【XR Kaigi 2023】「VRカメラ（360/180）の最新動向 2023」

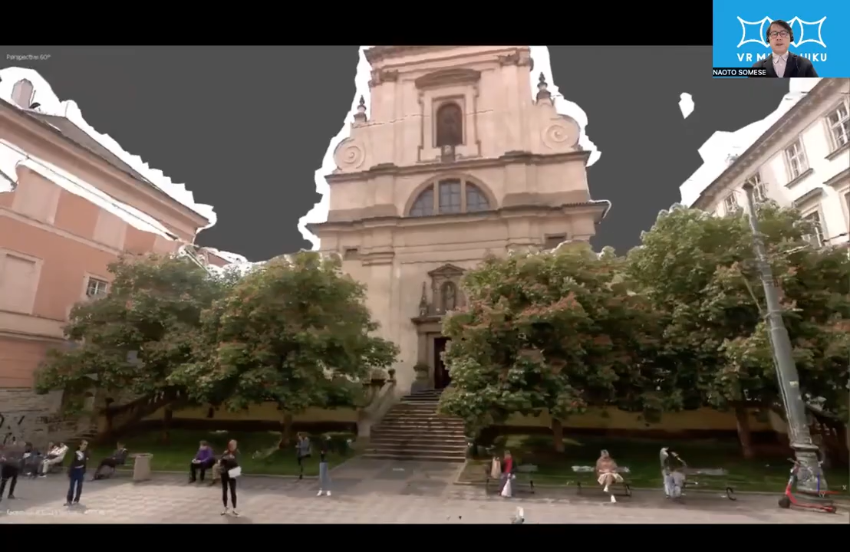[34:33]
次はですねこのモザイクXで生成したモザイクXで得られたデータから生成したフォトグラメトリーですね